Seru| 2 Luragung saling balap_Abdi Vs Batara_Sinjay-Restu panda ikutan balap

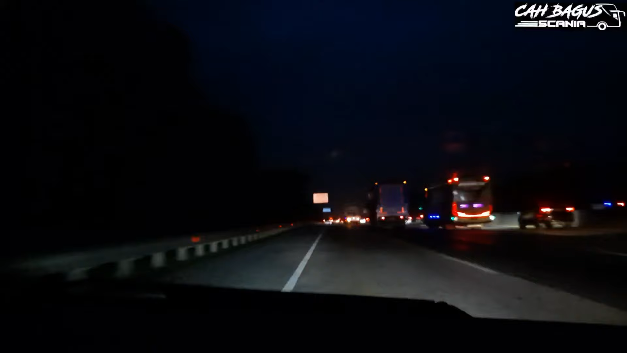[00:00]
Ya ada bus Putri Luragung, Abdi Galur, Rex Galur, wah tulisannya mantap ya Rex Galur, udah serem tulisannya
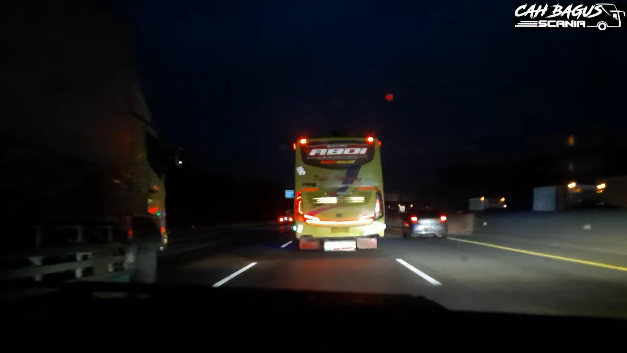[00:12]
Ketemu di Kerawang Timur, KM49 Tujuan ke Cirebon Kuningan, di kepetnya ada tulisan tenang,
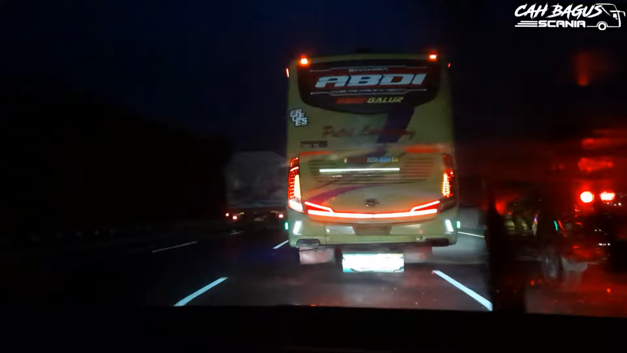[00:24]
dana kenakalan cair sayang, waduh Penonton harap duduk manis aja, ada tulisan di belakang
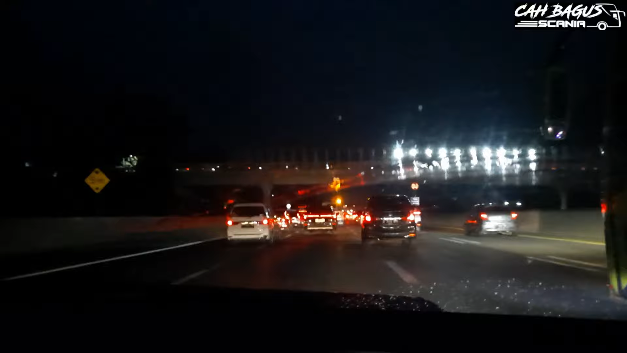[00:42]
Putri Luragung, Abdi Galur
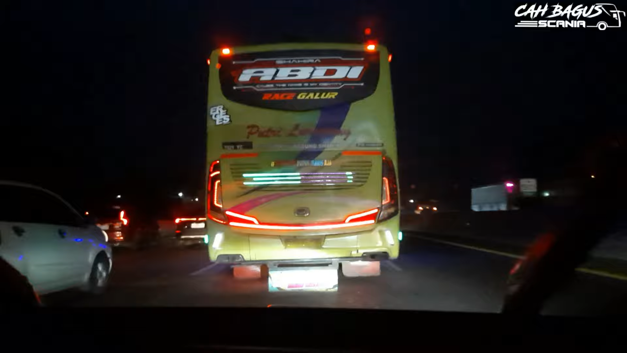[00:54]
Terima kasih
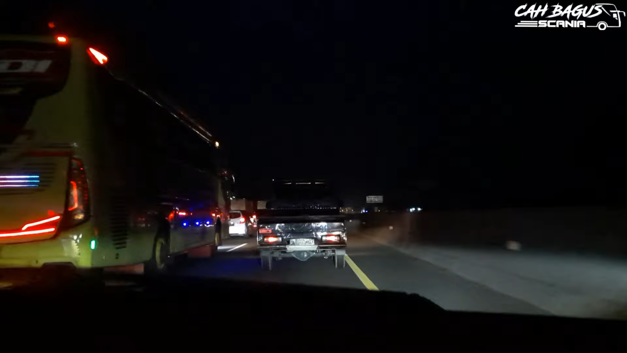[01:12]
itu ask noloknya ya rapet depannya nih
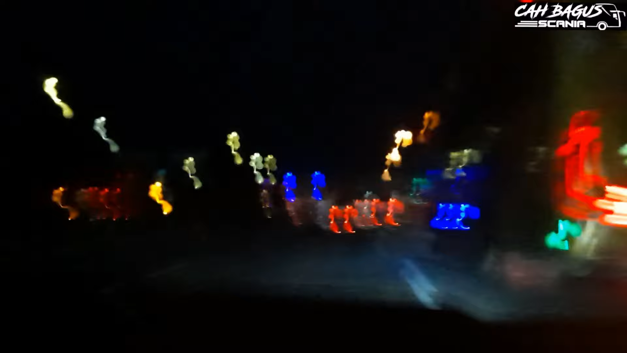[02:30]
oh Batara langsung ngecus di depan
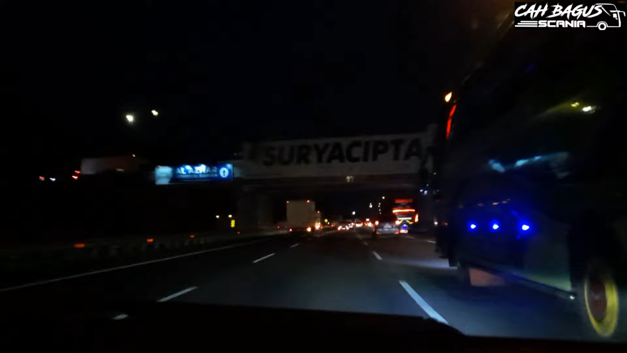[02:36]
Batara goyang gede seluruh nih guys dan ada yang bisa apa nih oh restu
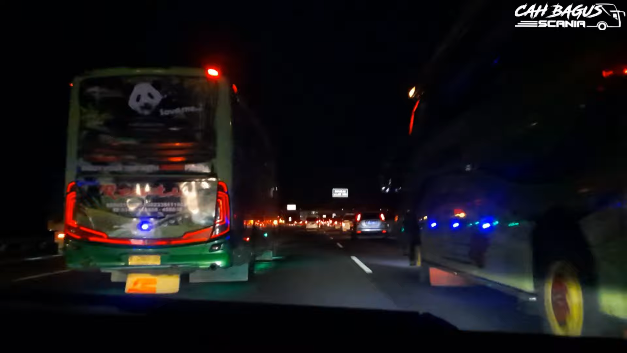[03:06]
batara seset kiri terus ya abdi mencoba goyang gini ya abdi kembali mengejar Batara bukan main dekat sengit
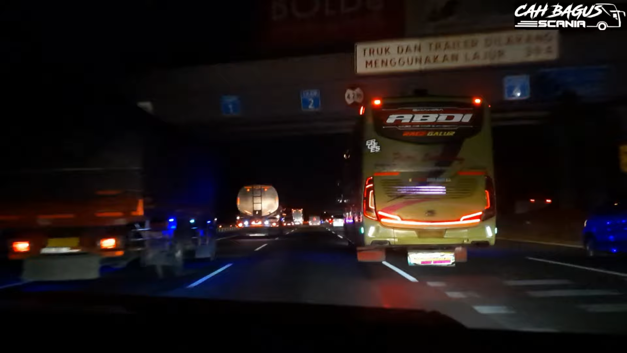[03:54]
wah batara dari kiri set set kiri bahu jalan langsung ke depan set set ya abdi galur abdi galur masih sebelah kanan Batara sudah di depan ya
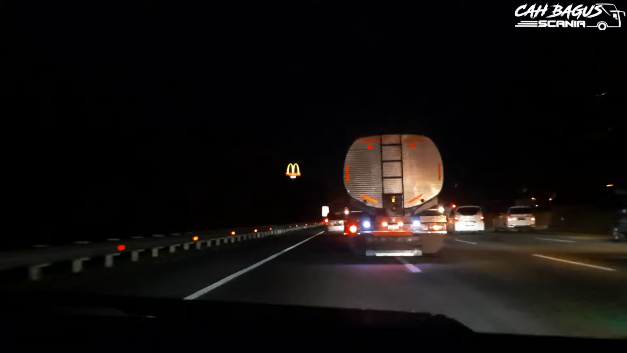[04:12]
ini abdi galur masih di lajur kanan
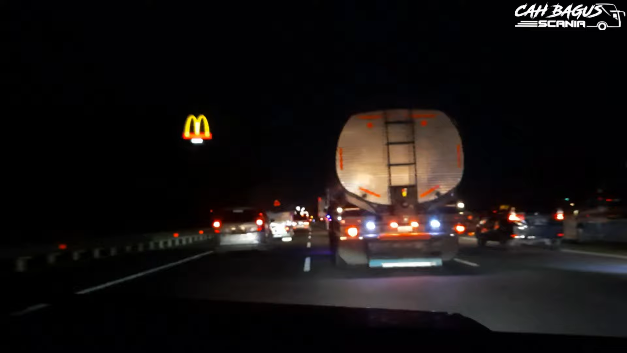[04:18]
buah abdi galur udah ngejosh di depan lari malam malam 1
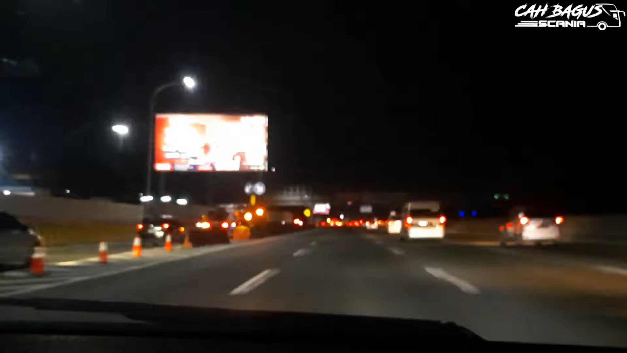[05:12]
itu kota dekatnya batara ya ini dia batara ini ada penumpang naik ternyata iya abrigalur kembali menyalip dari kanan batara kembali didahului oleh abrigalur dari kanan pun bus restu panda ini kalau di jauh timur itu panda juga terkenal nih sos mosang masing
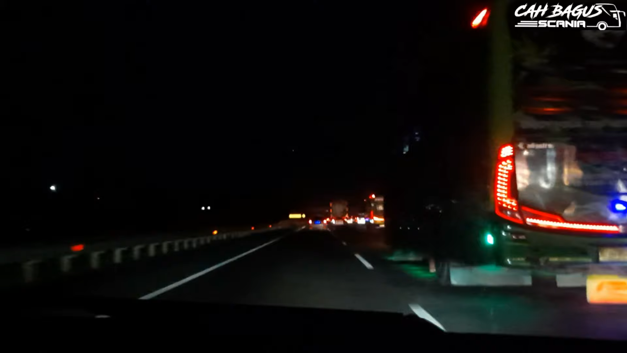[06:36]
abrigalur goyang kanan guys ini restu panda ya satu-satu juga di galur terus kejos setelah menyalip batara sat sat sat sat suasana di kerawang timur malam sabtu padat kendaraannya
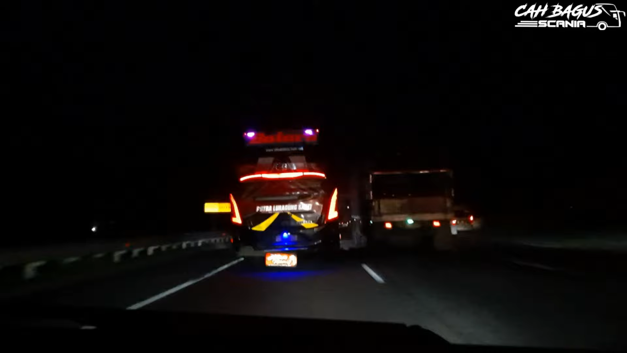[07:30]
goyang kanan batara set iya asoy
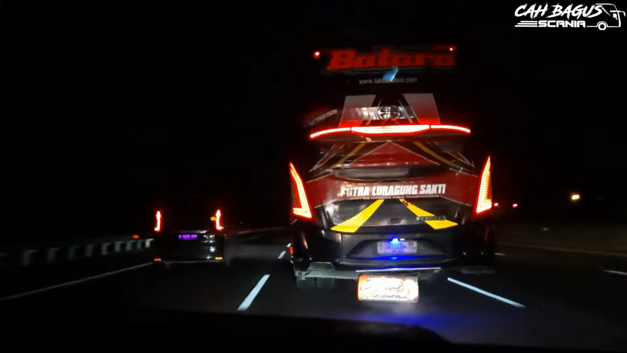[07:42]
abrigalur sekarang ganteng ngejos di depan ya setelah tadi batara menyalip abdi batara ngejos sekarang disalip lagi sama abrigalur seru nih malam sabtu nih liga malam sabtu guys gue di belakang ada setu panda guys kita tengok setu panda di belakang mengikut mengejar luragung batara wah ternyata sinar jaya guys sinar jaya 81 VX wah batara goyang kanan
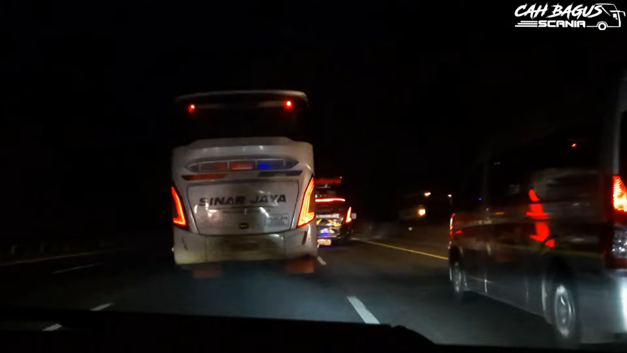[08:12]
wah sindya lari guys memenangkan gokil sindya ngejos nih langsung goyang kanan lagi guys set luragung pun goyang kiri guys seru nih sindya VX wah sindya langsung nyalip batara
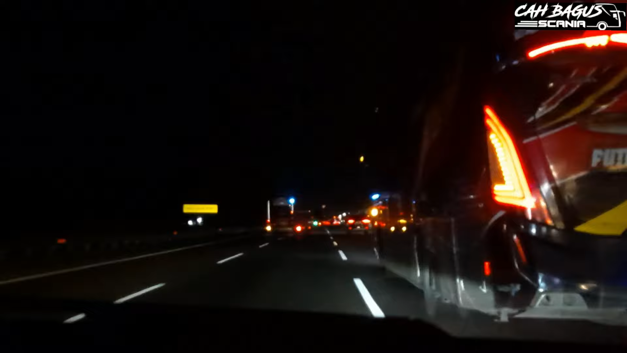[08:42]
hari langsung ke depan kokil bukan main ya sindya badai laju kanan sekarang 81 VX
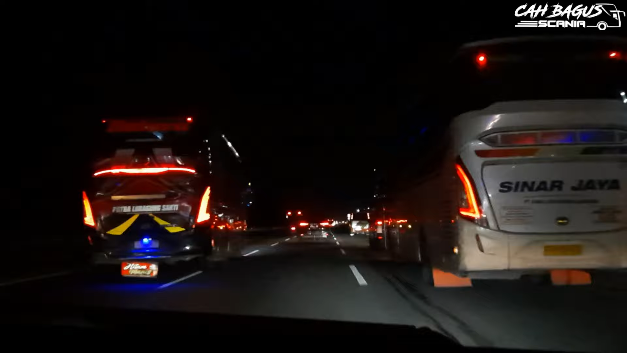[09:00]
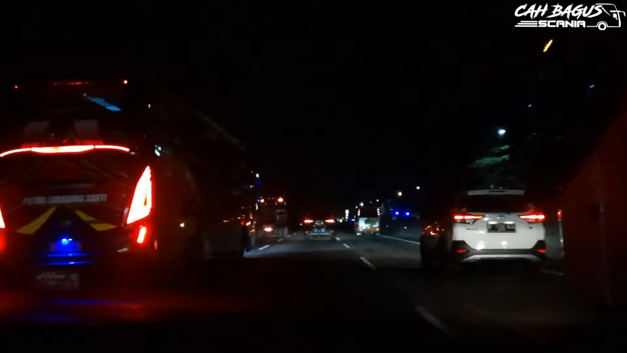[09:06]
batara kembali goyang kanan
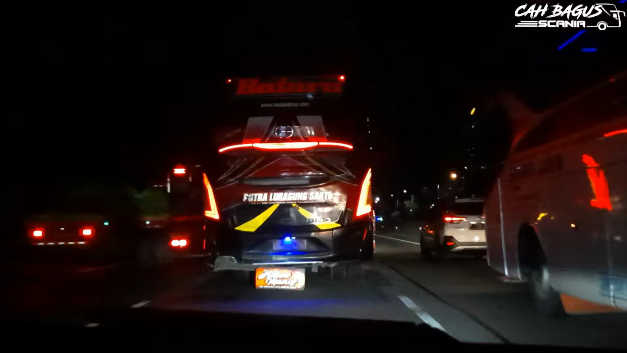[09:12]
sinjaya kembali menyalip batara apakah bisa wow sastet sastet batara lebih goyang kiri guys
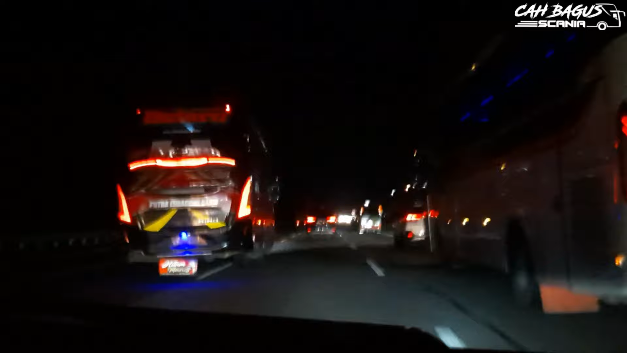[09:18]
sinjaya masih anteng aja berada di posisi kanannya di laju kanan kita lihat apakah berhasil mengejar abdigalur batara ya abdigalur sudah mulai terlihat hilalnya tuh di depan coba kita tengok dulu ya kita kejar abdigalur goodbye batara saya mau menyusul abdigalur
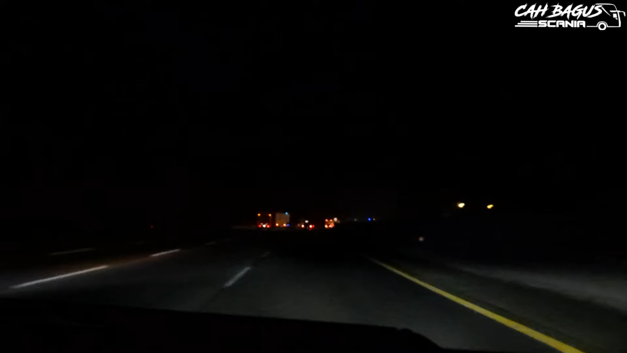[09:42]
dulu berapa meter jaraknya di depan batara ini dia abdigalur sekarang sudah mendekat ya jaraknya 500 meter kurang lebih wah jepali bisa ketemu nih bisa barengan karena sama-sama nanti berebut penumpang di Cikampe Kopo ya di bawah layang